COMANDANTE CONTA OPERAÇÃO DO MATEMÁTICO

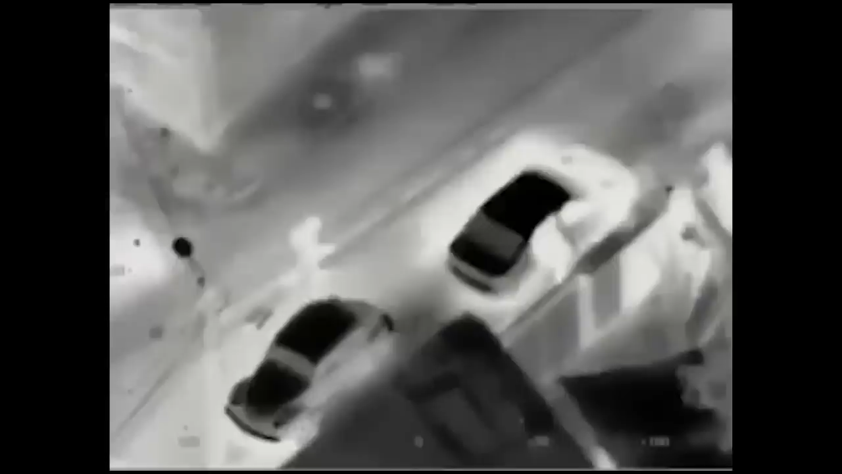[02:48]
Ele não sabia que ele estava acertado.
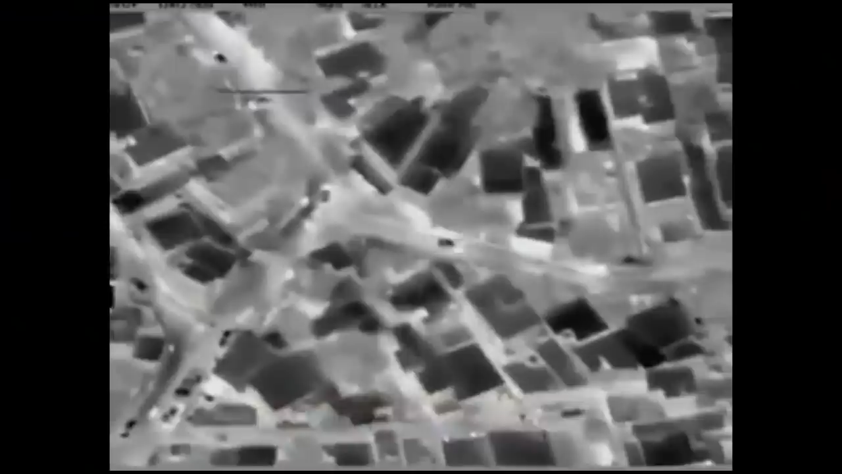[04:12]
Tá deslocando, tá deslocando pra direita. O carro saiu? Saiu, o carro tá dando. Ele tá no carro aqui, ó.
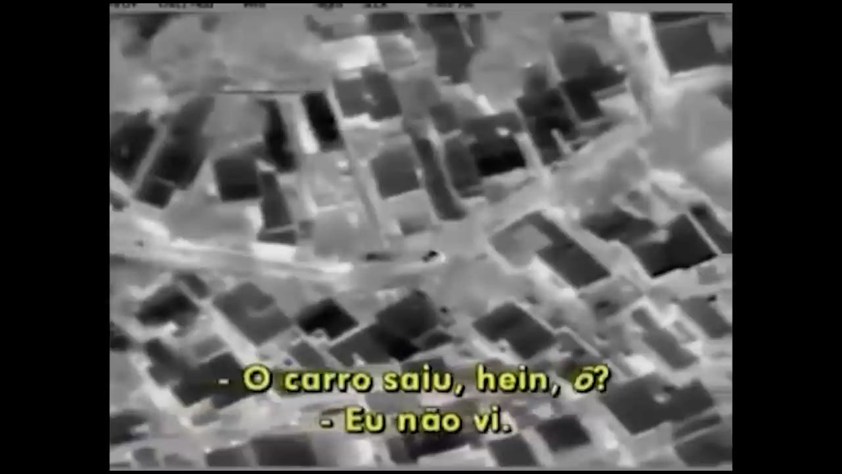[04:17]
O carro saiu aí, ó. Eu não vi. É, aqui a gente não tá conseguindo ver, não.
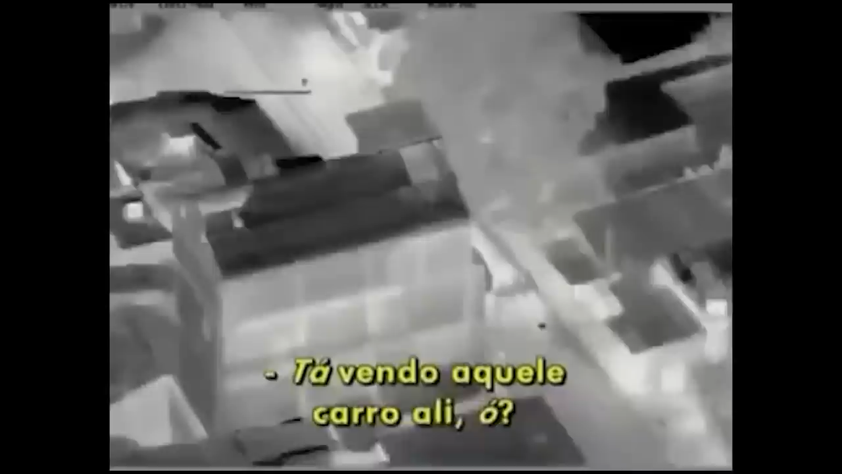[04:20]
Tá vendo aquele carro ali? Aí, ó.
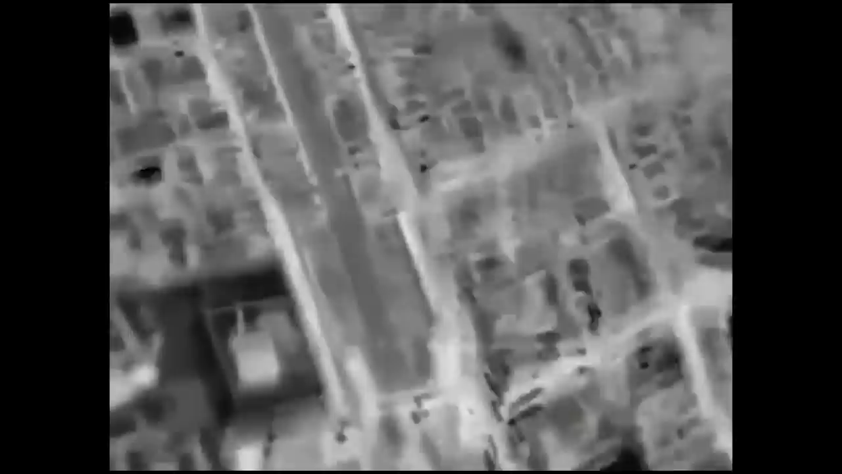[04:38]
Passou direto, tá vendo? Tô vendo, tô vendo. Prepara, hein? Vamos incentivar.
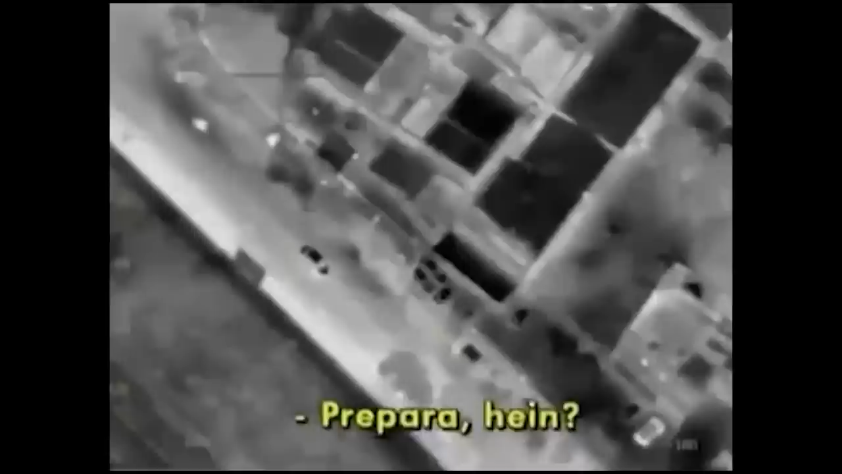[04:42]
Vamos preparar, hein?
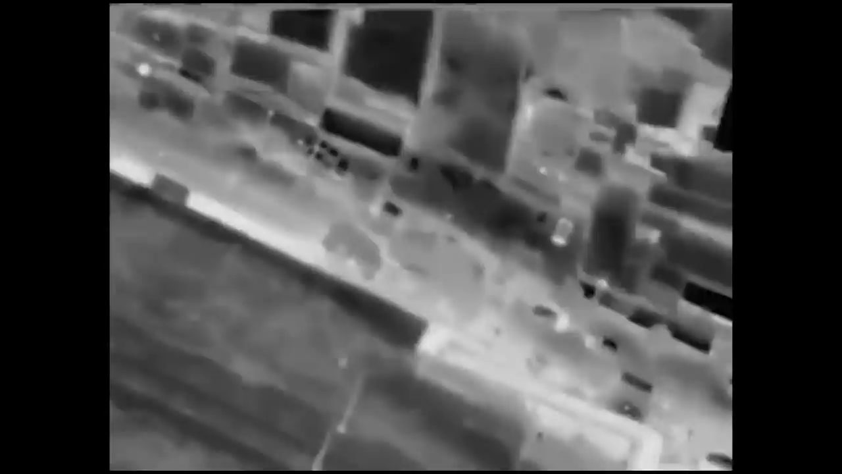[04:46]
Ó, prepara. Ele continua paralelando o trem. Tá, a gente tá ali, tô vendo.
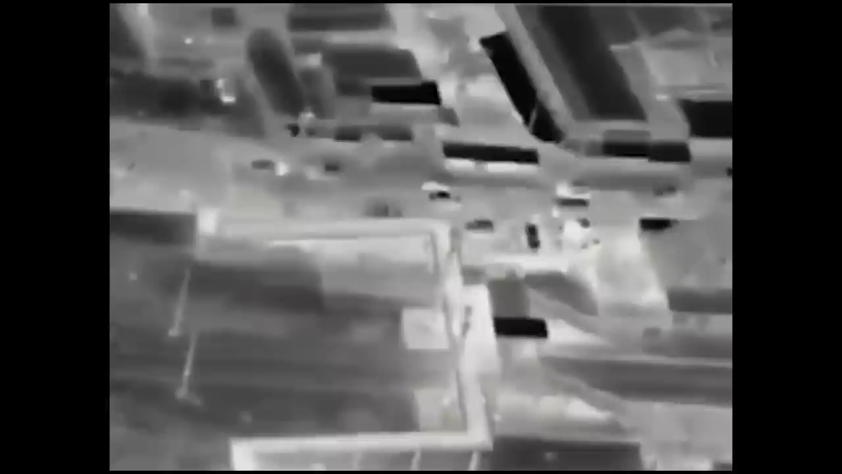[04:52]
Olha lá, ó. Virou? Virou esquerda, virou esquerda.